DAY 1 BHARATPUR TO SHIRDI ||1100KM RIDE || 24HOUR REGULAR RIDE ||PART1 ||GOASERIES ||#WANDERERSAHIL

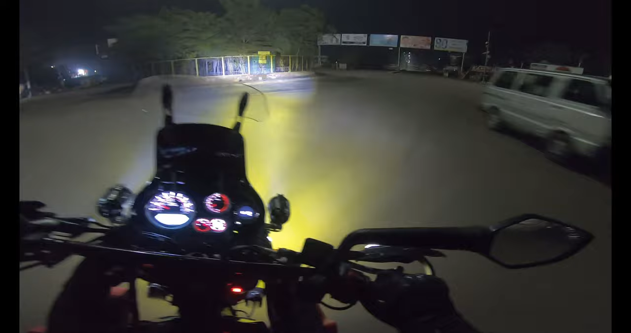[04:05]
सो फाइनली भाई लोगों निकलने का टाइम हो चुका है, और अभी अपन है हीरादास चौराहे पर, यहाँ पर भरतपुर का बस स्टैंड, और यहाँ से जा रहा हूँ भाई सीधा
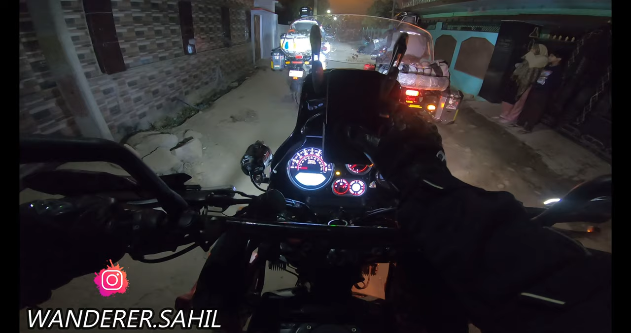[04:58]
फाइनली भाई लोगों निकल चुके हैं और पीछे चल रहा है भाई अपने लाइट हाउस।